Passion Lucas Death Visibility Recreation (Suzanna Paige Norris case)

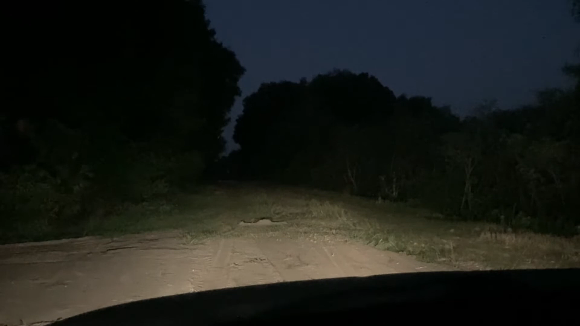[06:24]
It would take a little moment longer for it to become interesting maybe if I was going faster. Though I believe I could see it from further behind. Now we're going up to high beams. Doesn't really have any effect at this distance. It, you know, it just makes more bright in the foreground and only slightly illuminates the pants. Uh, now I'm going back to low beams. I'll tell you when I recognize it to be, uh, pants or, okay. I already recognized it to be a person at like 400 feet. Low beams, I can tell that's a person at 400 feet.
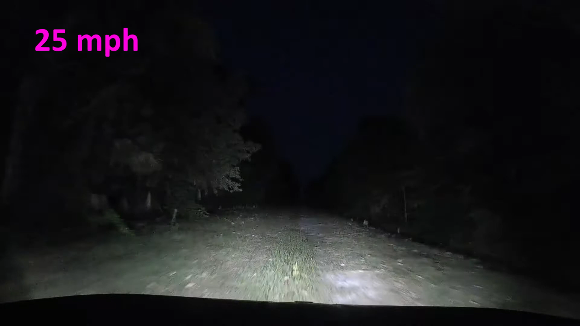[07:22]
Now I am going as fast as I can safely go on this road, 25 miles per hour. The hazard is about two feet into the road, but it's still well to the side of my driving path.
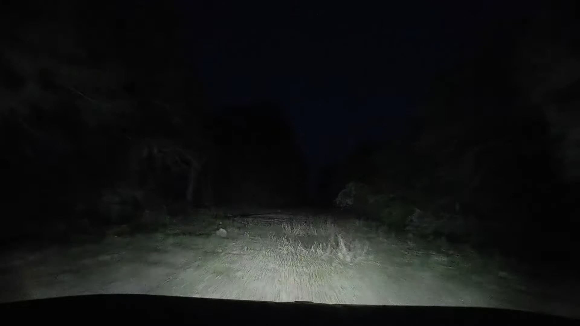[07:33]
At 500 feet, I see something white, like possibly something in the road or a white bark tree off the shoulder. At 400 feet, I can tell it's in the road and I can tell it's shaped like a pillar. At 300 feet, I can clearly see it's a person. I have moved to a different road where
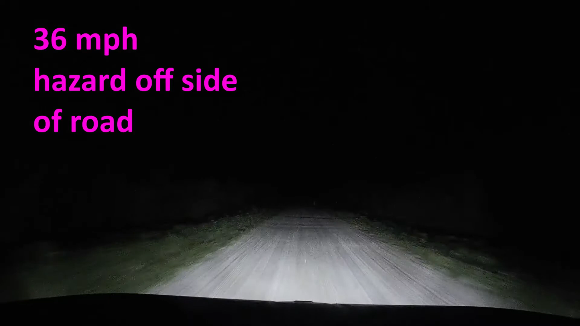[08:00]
I can drive 35 or 36 miles per hour. The hazard is placed about five feet out of the side of the road.
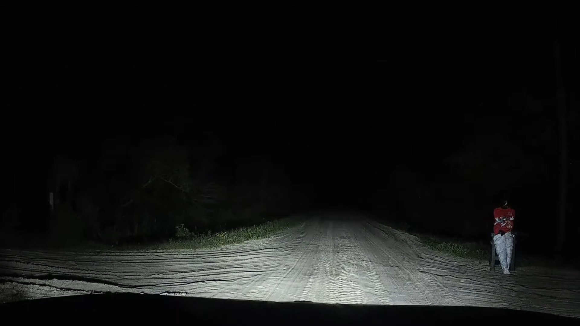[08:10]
At 600 to 300 feet, I'm able to see something, though the lighting is not stable as I bounce around. At 300 to 200 feet, I can see it's a person. The biggest difference is not the speed, but the hazard being well to the side and out of the brightest area of my headlights. I estimate if the hazard had been straight in the middle,